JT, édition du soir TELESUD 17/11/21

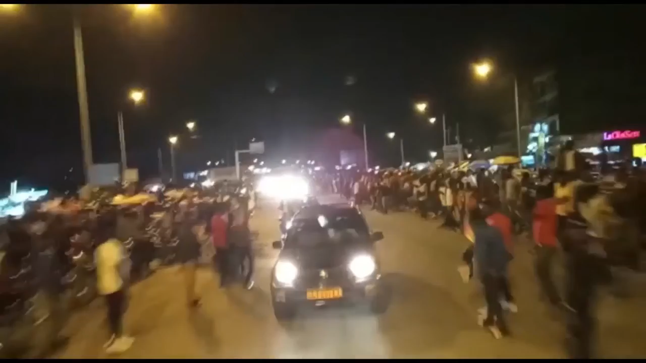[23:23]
Une ambiance qui va gagner la ville tout entière, avec un concert de casserole. Difficile pour nos caméras de se frayer un passage dans des carrefours pris d'assaut par les supporters des Lyons, loin de retourner à leur domicile.